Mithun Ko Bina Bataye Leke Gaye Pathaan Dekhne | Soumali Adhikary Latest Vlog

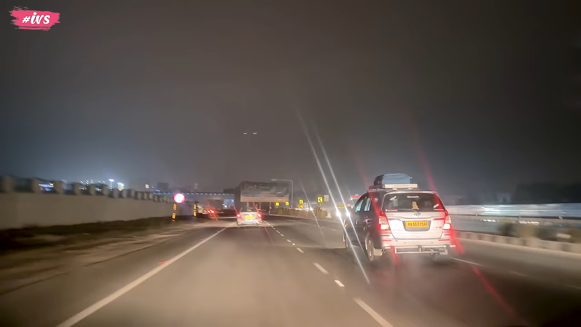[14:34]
अभी हम लोग जा रहे हैं एयरपोर्ट की तरफ क्योंकि हैदराबाद हाईवे में आए थे,